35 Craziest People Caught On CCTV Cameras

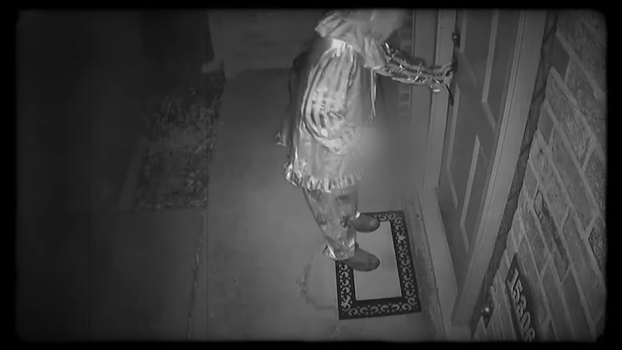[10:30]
In this disturbing doorbell footage, we can see a man in a scary clown costume trying to break into a house with a knife.
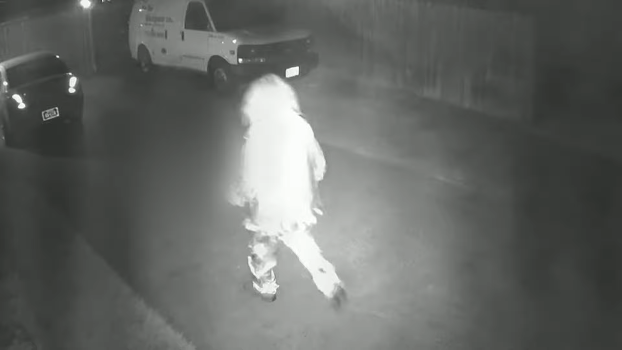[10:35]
The clown first tries the front door of the house at 2.25am in the morning.
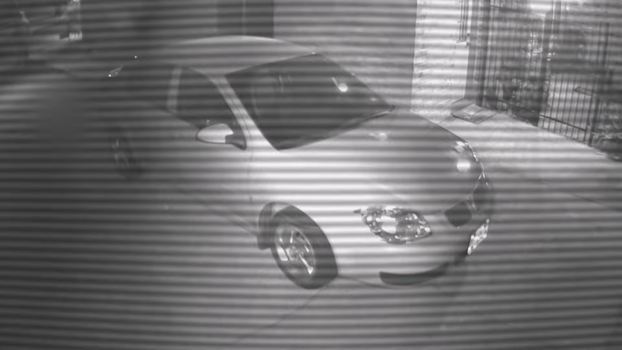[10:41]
After being unsuccessful at entering via the front door, he walks around the house to the back door and again tries to break in.
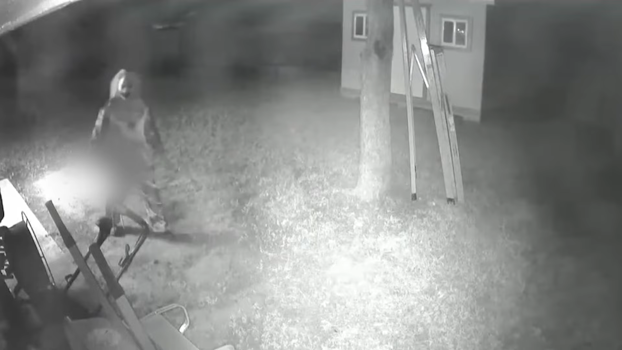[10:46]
Looking at the footage,
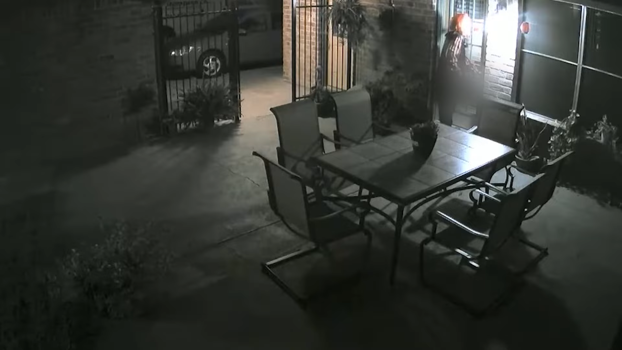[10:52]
it seems like the clown was desperate to get into the house because he then tries another door but fails. It's quite eerie how he looks in through the windows.
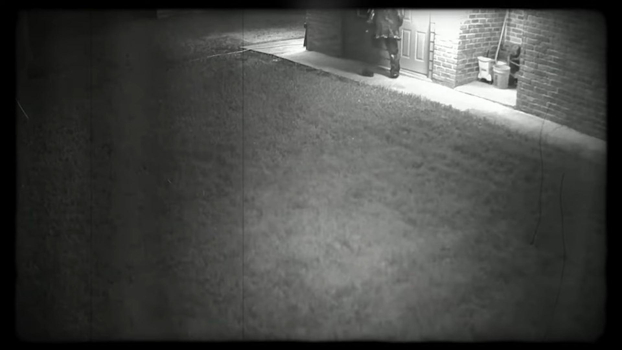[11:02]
After viewing the footage, it is clear that the clown had no good intentions for the family inside. Stay safe and lock your doors at night, folks. Number 17.
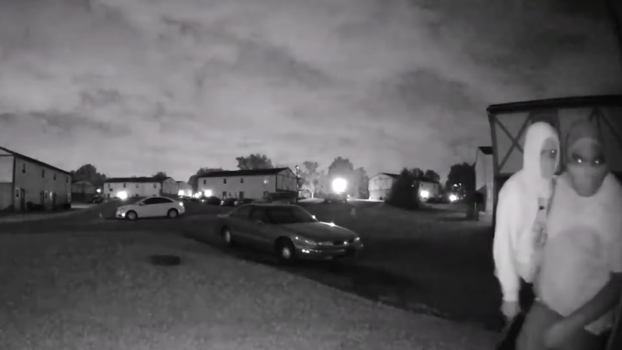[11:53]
two suspects wearing hoodies and masks approached the front door of a home on Cleveland Ave. Standing at the residence door, the suspect, identified as Mitchell, demanded entry under the guise of asking questions.
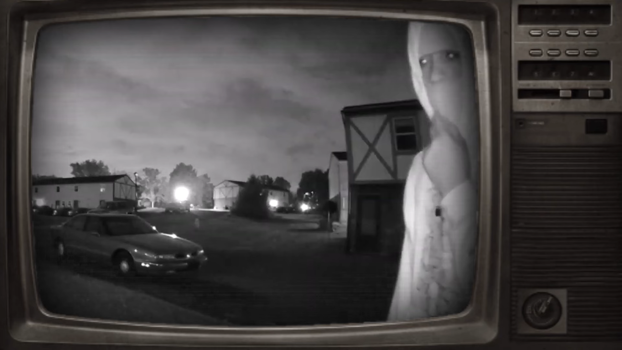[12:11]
CPD, we need to ask you a couple questions. But the resident wasn't buying it. He politely requested to see a badge,
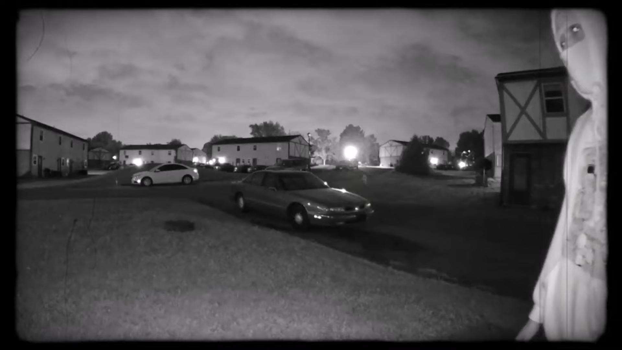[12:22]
to which Mitchell replied that showing one wasn't necessary. Mitchell's partner in crime, 23-year-old Tracy Murray, then joined this exchange. He made a false claim of being CPD and urged the resident to open up. The resident wisely refused, which caused both the suspects to run away.
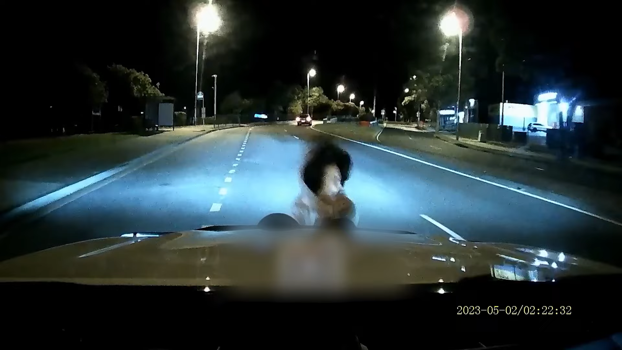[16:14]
A woman throws herself in front of the moving vehicle and pretends to be hurt. Suddenly a man comes out of the shadows and rushes to help the woman. But her performance is so horrible that it could be spotted from a mile away.
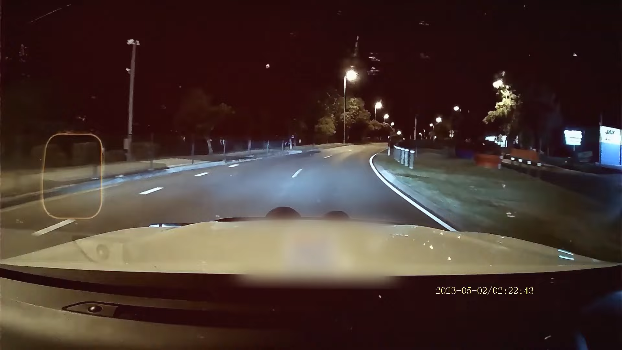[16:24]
Luckily, before anything can happen, the driver drives away. This could also be classified as insurance fraud. But the exact motive remains unclear. Number 23.
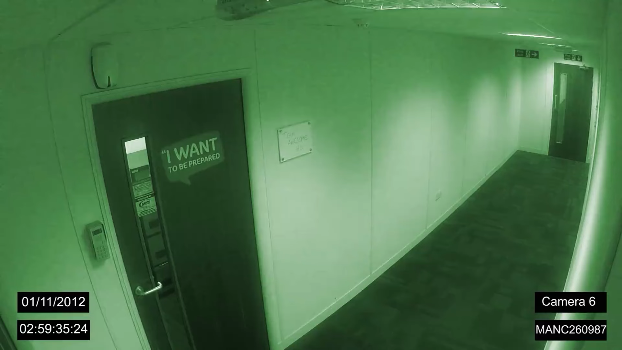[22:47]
security staff at an office in Castlefield House on Liverpool Road, Manchester witnessed a horrifying chain of events.
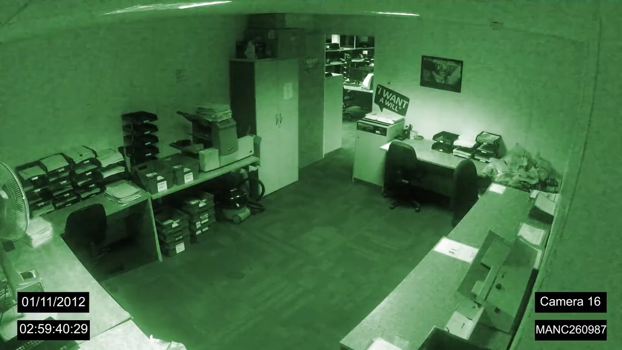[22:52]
The footage shows chairs being moved around, door handles being jerked aggressively and all the computers being simultaneously turned on. Random drawers and doors are being opened and closed. At one point, papers are thrown all around the room. I don't know about you, but if I had been the guard at this office, I would have resigned the very next day. Number 34.